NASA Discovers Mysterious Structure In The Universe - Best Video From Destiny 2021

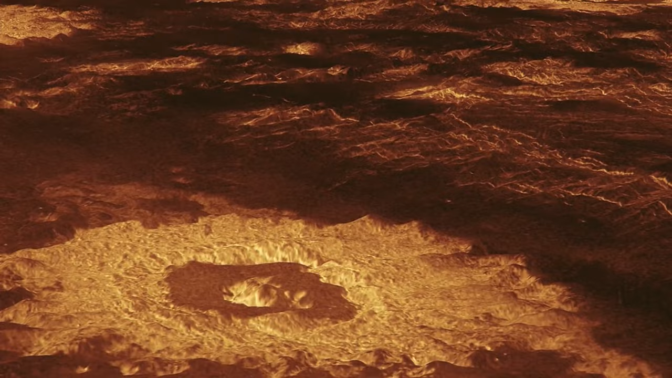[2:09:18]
It sent back images of the planet's surface showing evidence of volcanism, tectonic plate movement, turbulent surface winds,
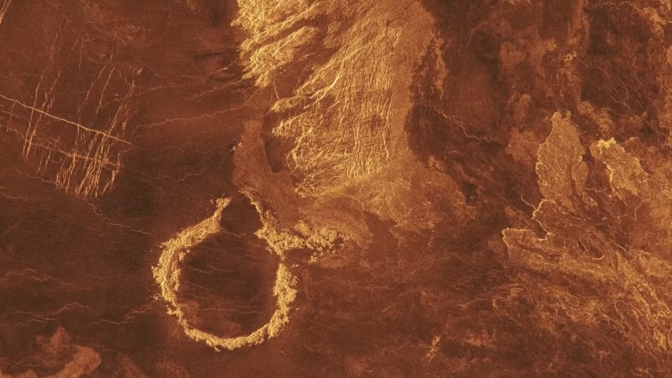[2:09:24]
and miles of lava channels, including one measuring 5,550 miles long.